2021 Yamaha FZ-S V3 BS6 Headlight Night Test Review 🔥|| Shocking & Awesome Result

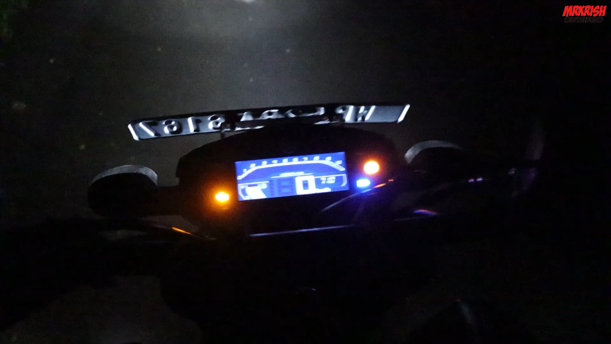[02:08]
So, here is the road light goes into low beam.
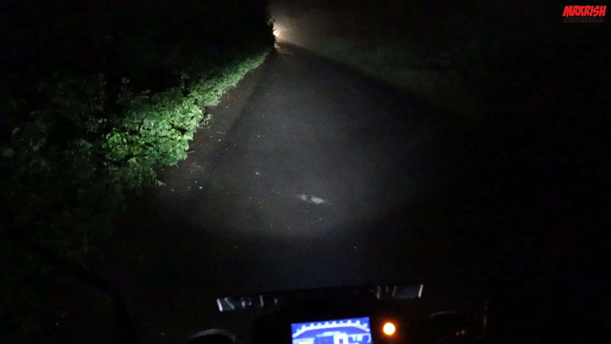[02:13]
This is low beam. So, behind you, I will go back. So, here is the light cut through. which is sufficient for this kind of highway right highway pass light gear raha hai bar city mein ish se zyadha visibilite aapko milta hai kyunki highway broad hoota hai city narrow roads hoota hai ish liye city mein it na da problem nahi hoota hai highway mein thoda weak lag saktay aapko but it
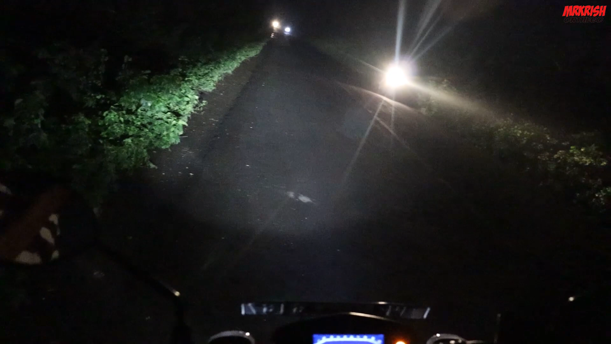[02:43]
is sufficient i think and abhi ham switch kattay hai bim pe this is the high dill low beam high beam low beam what city parma raha hai to save the battery bike ko start ka late hai waisa led me utna zyadha power consumption nahi hai but still bike ko start ka late hai okay so the bike is in neutral and we start ka te hai so bike start ur chaga hai yaha low
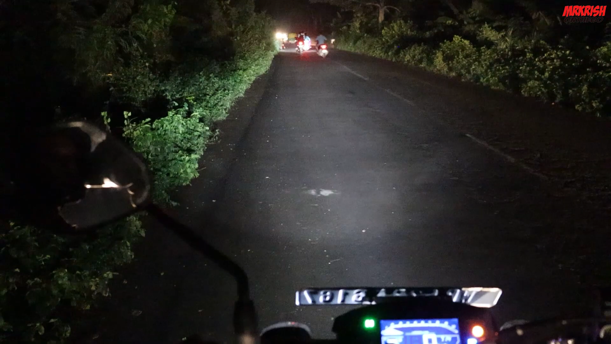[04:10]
the oil is lit up so this is the high beam like this this is the F6 BF-703 BF-6021 Good enough to lit up any highway it is very broad so if you can see the high beam one second people are really high